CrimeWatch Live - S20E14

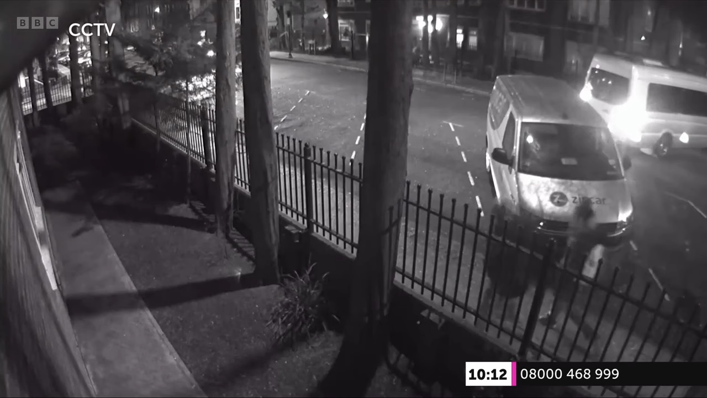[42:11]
It isn't the best quality, but we've slowed it down and we're going to put that on our website so you can have another look a bit more closely.